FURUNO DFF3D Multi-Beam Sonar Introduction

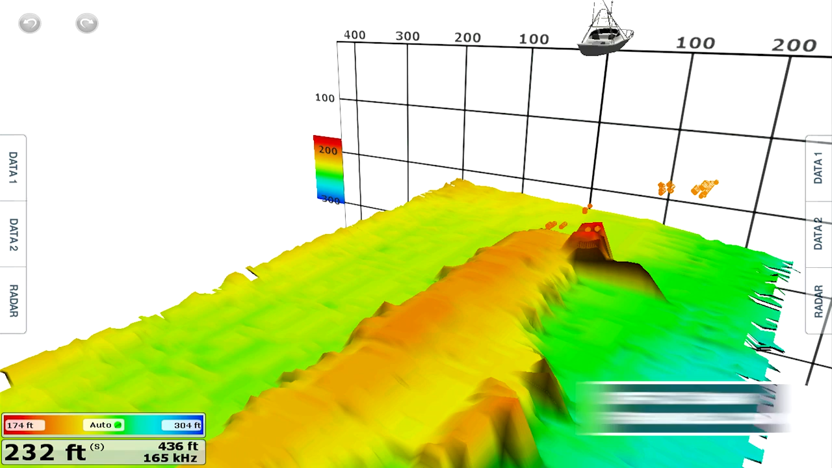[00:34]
On screen: depth 232 ft
It's a true multi-beam, stabilized sonar that's designed for offshore fishermen. It's a little bit lower frequency than some of our competitors' products that were designed for shallower water, but it really allows you to target deeper water species as well as shallow water species,
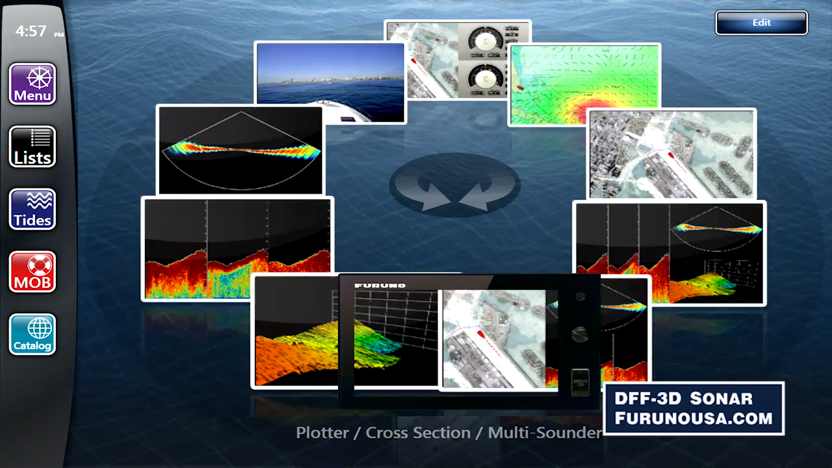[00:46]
and see fish and see structure that you have never seen before like this.
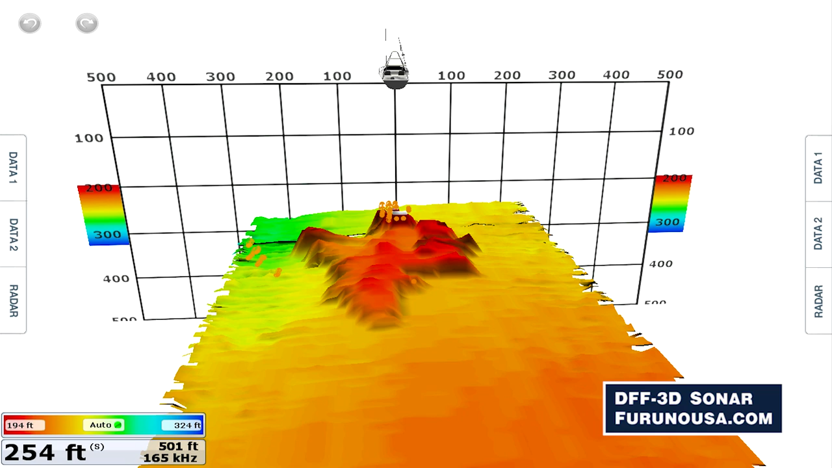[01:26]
On screen: depth 254 ft
To be able to see three-dimensional hills, ridges, wrecks like you've never had this detail, and to see the suspended fish targets, and how those fish are relating to the structure is really absolutely unbelievable. At any angle you want to see, with historical information, 3D information, it's really dramatic.
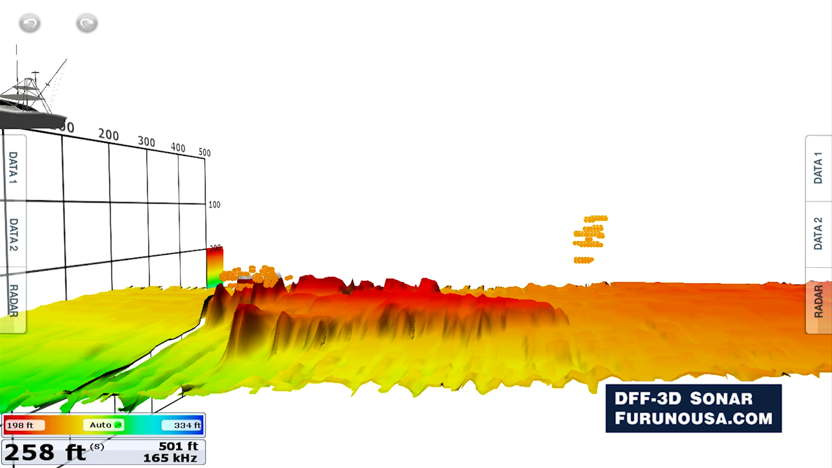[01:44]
On screen: depth 258 ft
This is the only sounder that a lot of fishermen need for their boat, because it handles not just under the boat, but it goes side to side. And it sweeps very quickly and accurately like no other sounder before.
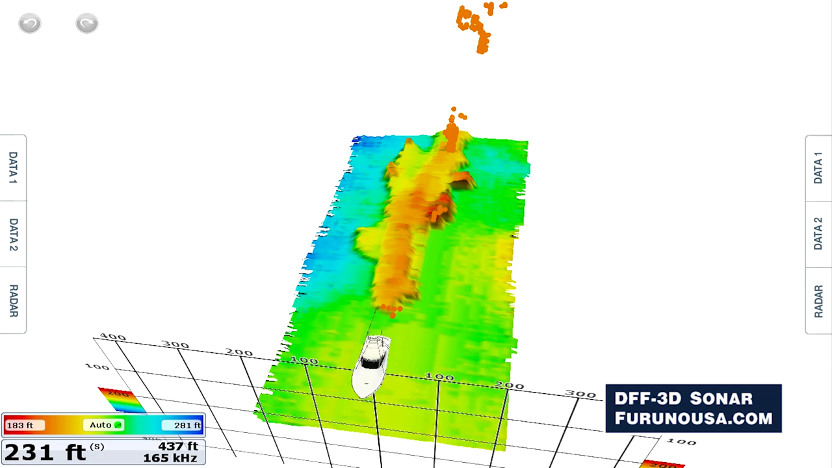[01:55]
On screen: depth 231 ft
So historically, when we're looking, or traditionally, I should say, when you're looking at, you know,
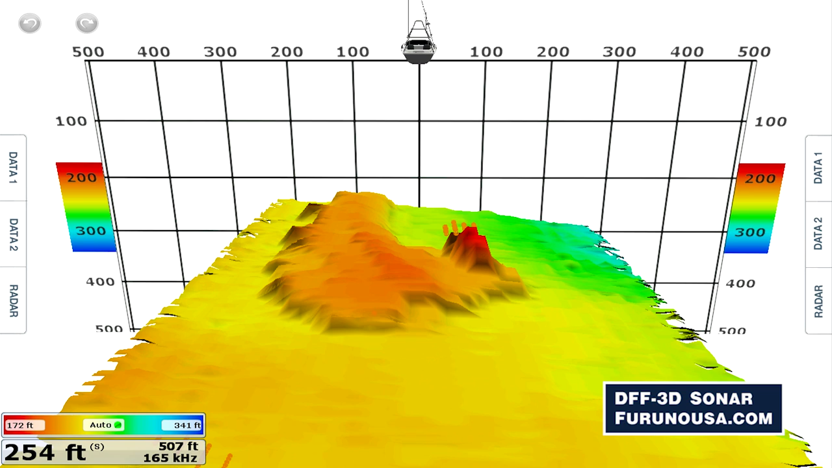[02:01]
On screen: depth 254 ft
a flat 2D screen, we're looking pretty much straight down.
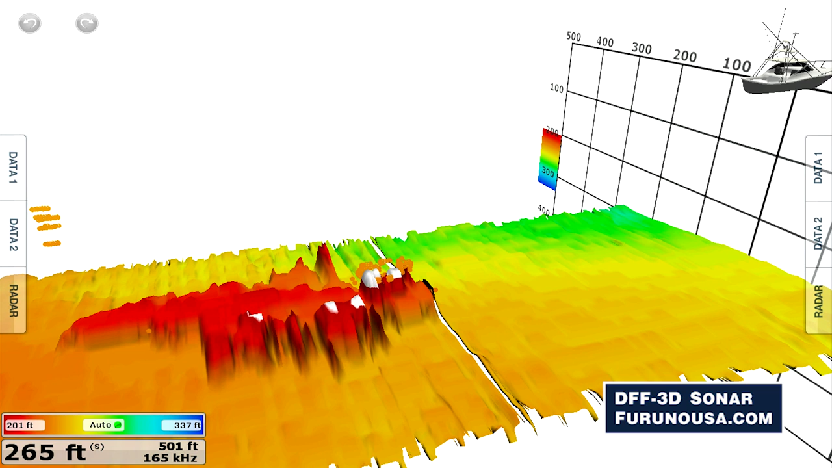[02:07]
On screen: depth 265 ft
With the DFF 3D, not only do you see everything that's happening directly below the boat, but also out to the sides. That's right. You know, so you really have that huge swath of water. You could see that wreck and say, hey, you know what? I'm 50 feet away from it.
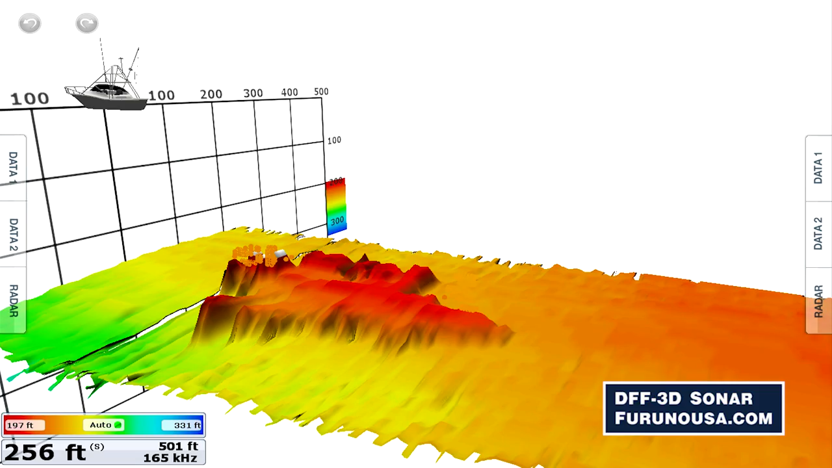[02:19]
On screen: depth 256 ft
You know, I'm 100 feet away from it. Like nothing before. Like nothing before. You are not kidding. I mean, you have to see this to believe it. It really is incredible, you know, to see the different depths, to see the structure.
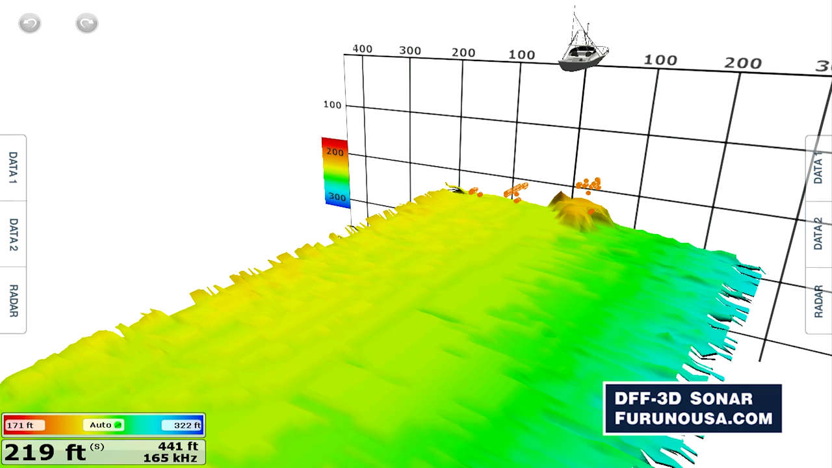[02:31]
On screen: depth 219 ft
It's going to save time and money. You know, as a recreational angler, a tournament competitor, a charter boat captain, you're going to be able to pull up to a spot, inspect that spot in great detail and make a decision and say,
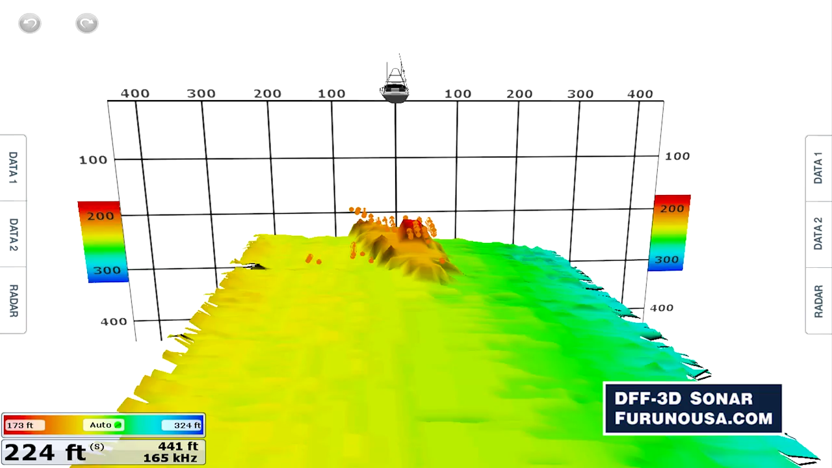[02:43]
On screen: depth 224 ft
hey, I'm going to fish here or I'm going to move on. Okay. Or I'm going to move on. So you're going to save time and money in the long haul. And at the end of the day, you're going to be a more successful angler. You're going to be able to come up on a typical mark that you've made, a typical wreck, and see it like you've never seen before. See how the wreck is lying. See where the fish are upwelling or on the downslope.
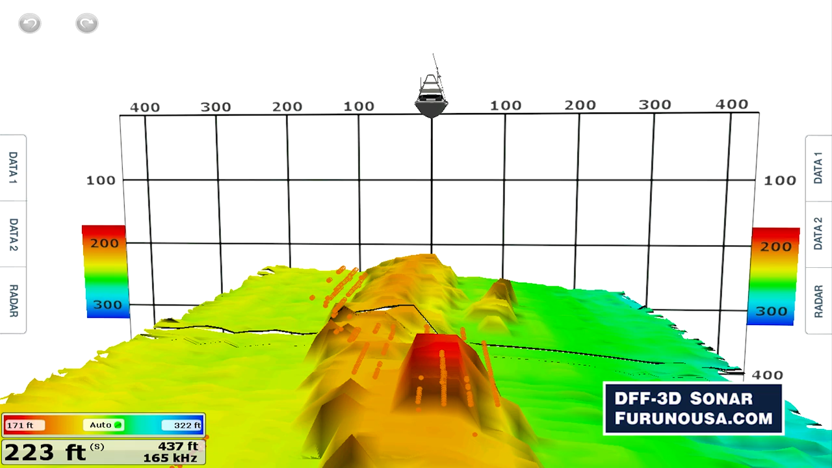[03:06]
On screen: depth 223 ft
You can actually target that and choose exactly and specifically put your boat and put your bait where the fish are. It's almost unfair. It really is. It's amazing.
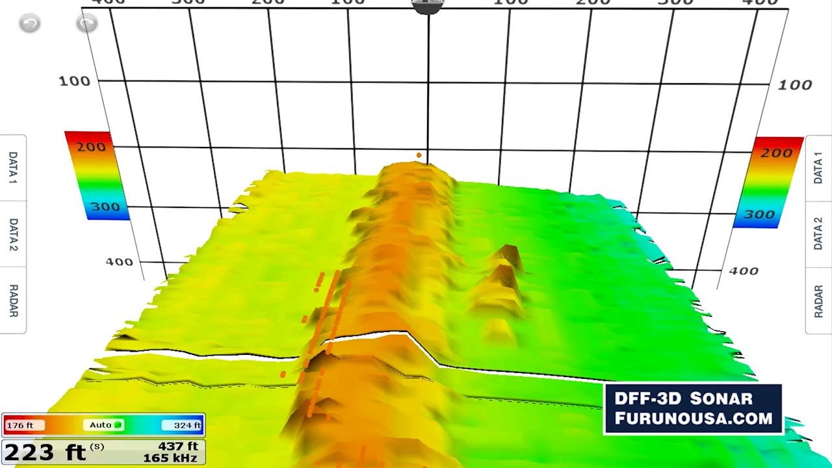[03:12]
On screen: depth 223 ft
Now, real quick here, Eric. Is this compatible? What screens, what machines is this compatible with? Great question, Mike. The 3D is compatible with our TZ Touch and our TZ Touch 2 MFD product lines. Okay.
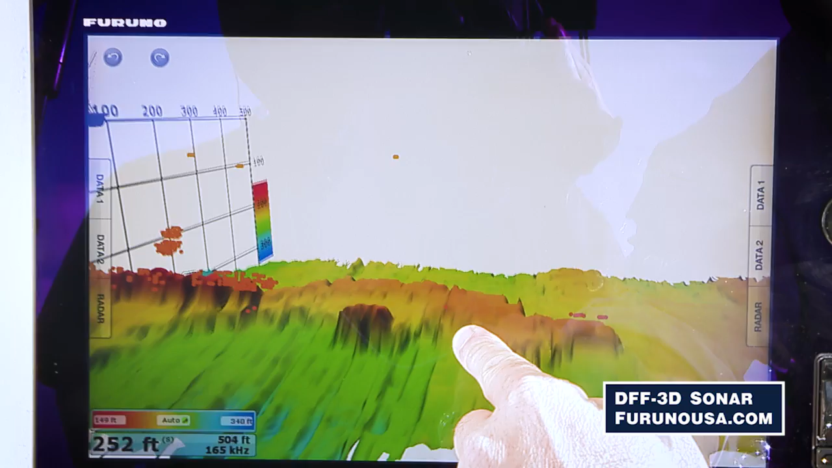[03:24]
On screen: depth 252 ft
It will require a software update. But once you do that, there's no hardware changes. Just update the software and you can plug it right in the network and start using the machine.
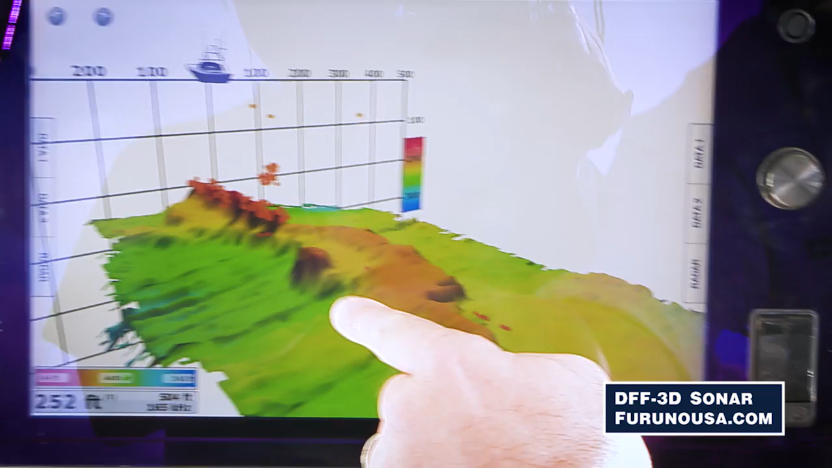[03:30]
And this is a combination of the software update, a black box sounder, and a unique transducer.
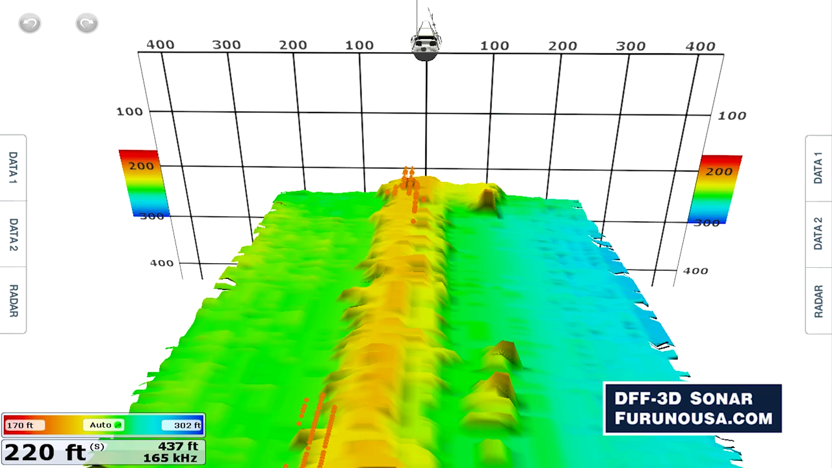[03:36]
On screen: depth 220 ft
That's correct, yeah. So, those three elements. And I can't stress enough that the key to this system is not just our multi-beam technology, but the fact that we actually put the stabilization system directly into the transducer requires no configuration, no setup. Just put it on your boat and plug and play. Gotcha.